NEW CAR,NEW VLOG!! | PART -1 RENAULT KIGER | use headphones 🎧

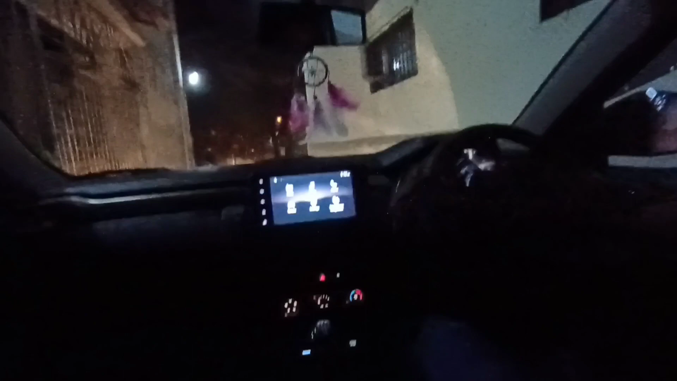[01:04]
गणपति बप्पा। और तो आपको बताते हैं हम लोग रास्ते में हम लोग कहाँ जा रहे हैं।
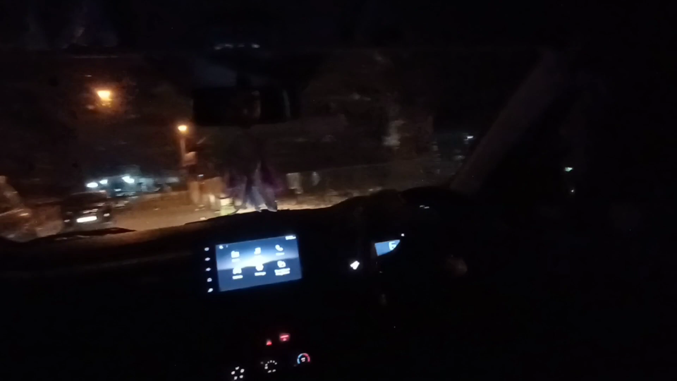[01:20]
अभी निकल गए, टाइमिंग है 5:13, दिख रहा है 5:14 हो गए।